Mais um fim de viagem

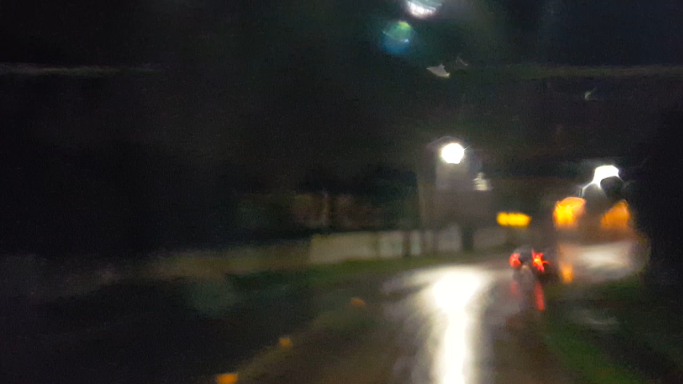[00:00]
E aí, galera, boa noite. Chegamos mais a um fim de dia aí. Já são 9 horas e 15 minutos.
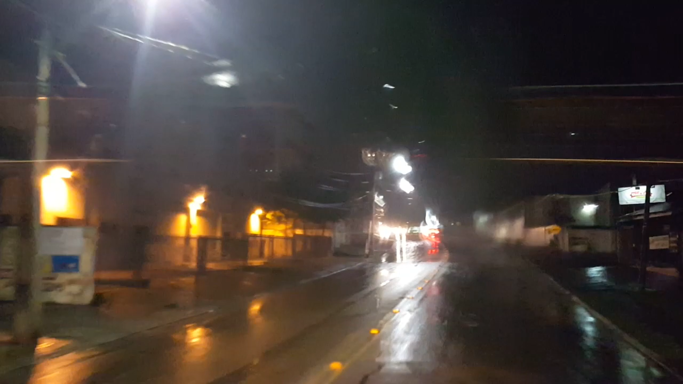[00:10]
Hoje, dia 24/7/2015. Estamos aqui em São José dos Pinhais. Fiz mais um puxinho aí.
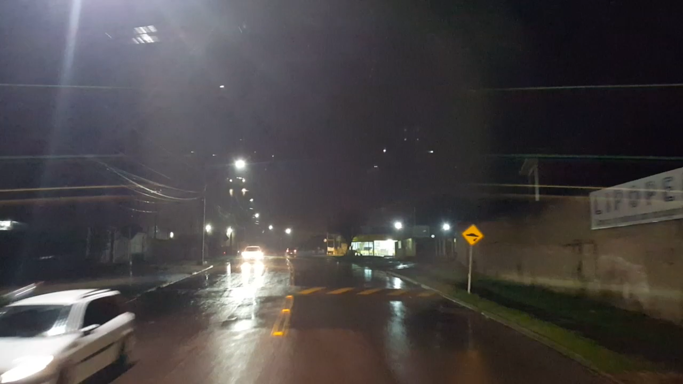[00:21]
Tá chovendo, temperatura de 13 graus. Vamos recolher agora o bruto aí. Só segunda-feira agora, hein? Choveu o dia inteiro praticamente hoje. Esqueci que mudou ali, aquela mão ali, a gente entrava ali e quase não passa aqui.